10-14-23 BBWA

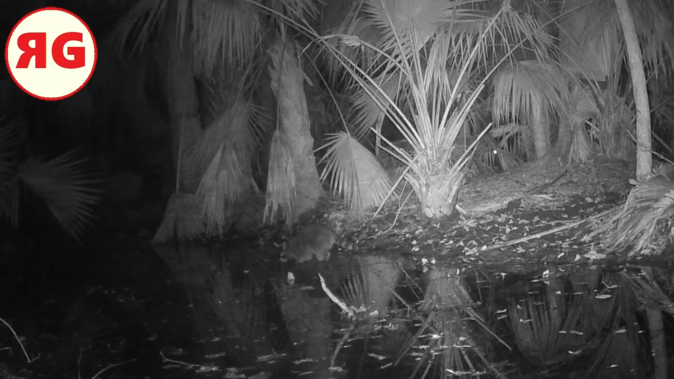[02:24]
this little canal but um he's actually fishing whatever he can catch frogs crayfish fish i didn't see him catch anything but good luck to you mr fisherman and here's a couple of raccoons and then i thought they were going to be fishing but they're just crossing but you know
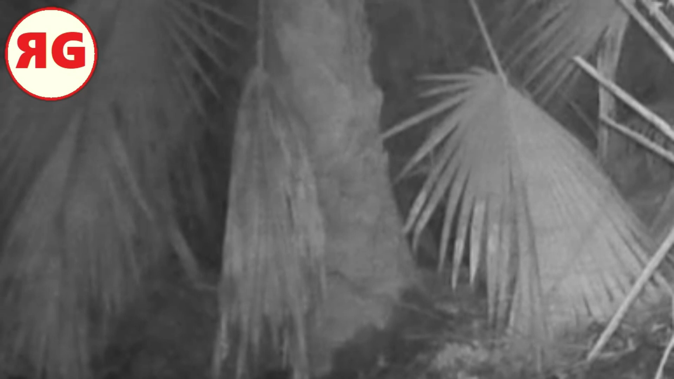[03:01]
and there's something in the woods there i don't quite know what it was i've slowed it down i've looked at it i've looked at it i think it's a bobcat but i'm not sure and i'm not sure if this is the same set of raccoons could be a different pair i don't know but they walk by and yeah there's a little froggy in the water there keep an eye i don't think i've ever caught a frog on camera before
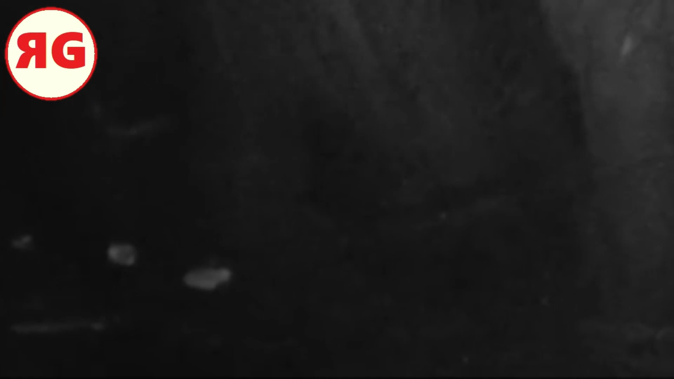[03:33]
there he goes and there he is the raccoons would have liked to find him but they didn't they went around and crossed the stream and they're acting like two different raccoons they're not as lively as the other ones and here's some bonus footage